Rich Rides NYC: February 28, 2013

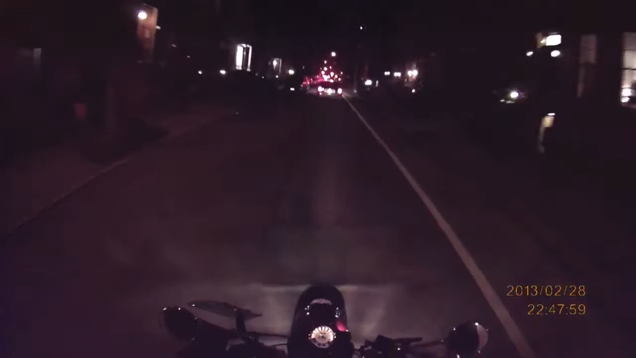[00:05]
I'm riding through Brooklyn Heights in New York City on Thursday night about 10 o'clock.
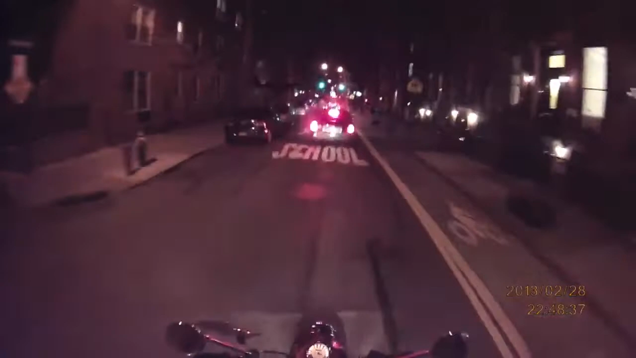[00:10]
I was actually heading to the Brooklyn Bridge and then realized that it's closed at this hour for construction work inbound to Manhattan. So I'm going down to the Brooklyn Battery Tunnel and I'll talk to you a little on the way. The big bike-related excitement today is that I installed these electrical outlets on the handlebar.